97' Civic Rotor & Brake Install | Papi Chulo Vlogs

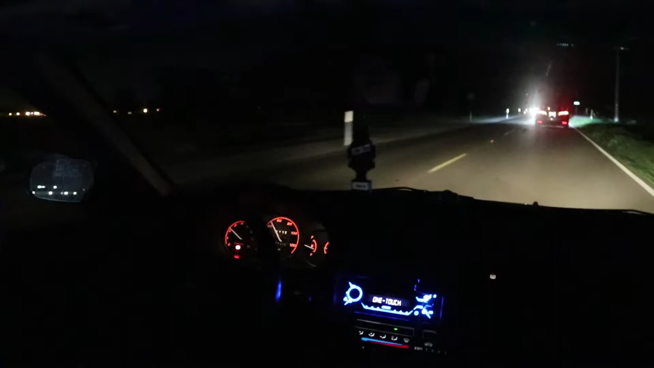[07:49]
It sounds like a semi-truck, bro. What's up with this Civic? Man, you ain't got no lights on. You good, bro? What's up? Turn your lights on, brother.